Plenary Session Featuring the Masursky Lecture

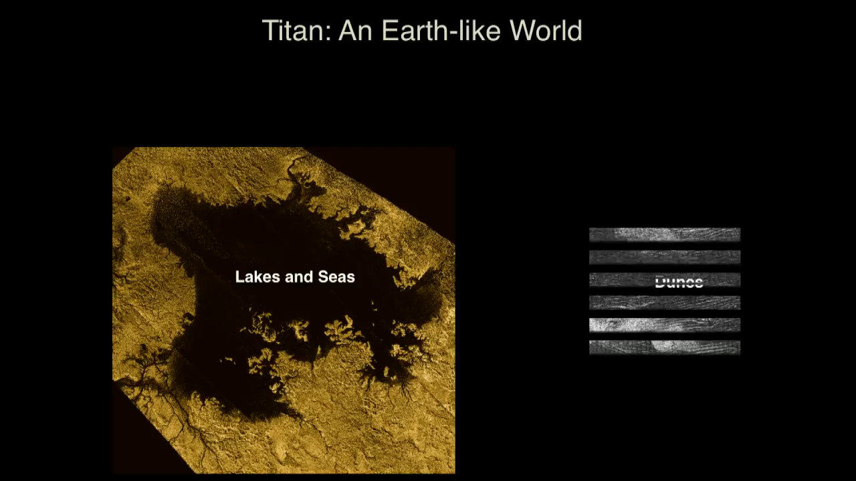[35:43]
And if you average together all of the hydrocarbons in those seas alone at the North Pole, it's about 100 times the amount of hydrocarbons that we have here on the Earth. We also saw long linear dune features in the equatorial region, evidence of mountains and perhaps with cryovolcanic flows.
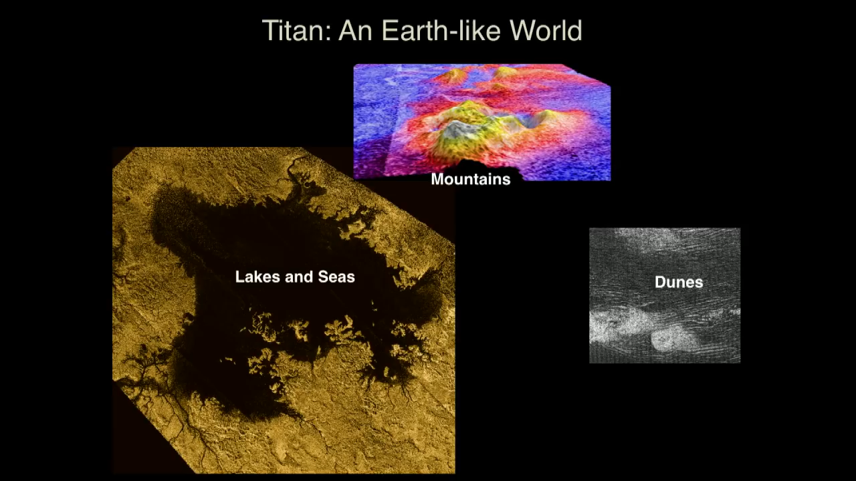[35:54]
In this case, water would be the lava that would flow, perhaps mixed with ammonia on Titan, clouds, and also the view of the surface itself.